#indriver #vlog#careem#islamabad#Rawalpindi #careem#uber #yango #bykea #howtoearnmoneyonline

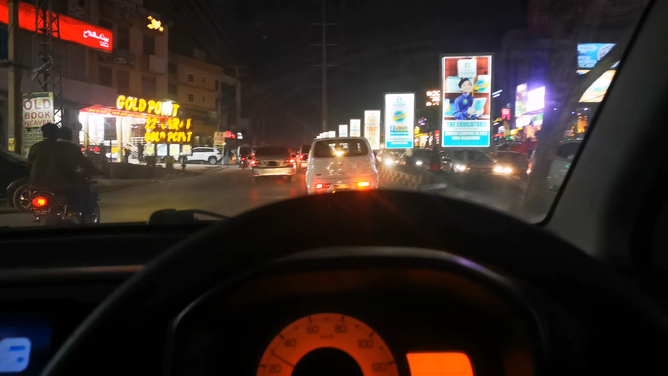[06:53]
जगह इस PWD में मैंने राइड ड्रॉप कर दी है और अभी मुझे नेक्स्ट राइड मिली है, इसको लेके जाना है जी बैरिया टाउन Phase 8 अली ब्लॉक में,
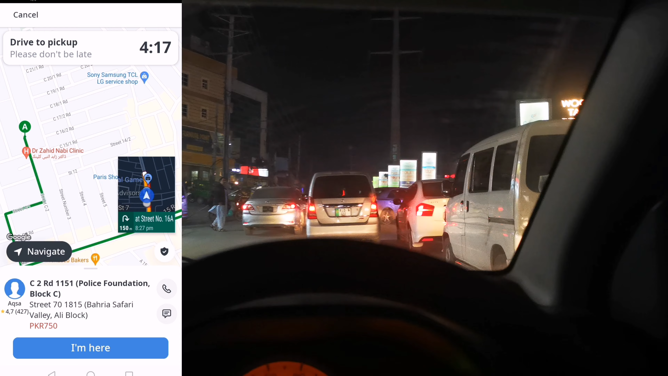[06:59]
और ये है तकरीबन 16 किलोमीटर की राइड। क्योंकि अब मैं जा रहा हूँ घर की तरफ, तो इसीलिए मैंने ये राइड जो है कम पैसों में ली है। बाकी आपको पता है कि अगर मैं सुबह जब काम पे बिस्मिल्लाह करता हूँ ना, ये राइड मुझे मिलती ना बैरिया Phase 8 से PWD की,
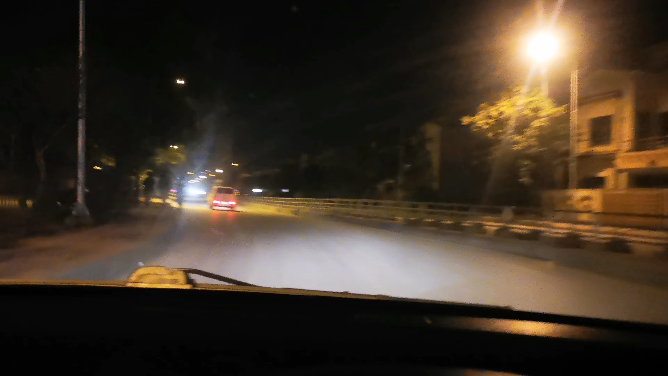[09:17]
गाइस बैरिया Phase 8 में मैंने राइड को ड्रॉप कर दी है और अभी आप देख मेरी गाड़ी चल चुकी है 124 किलोमीटर जितनी कल चली थी,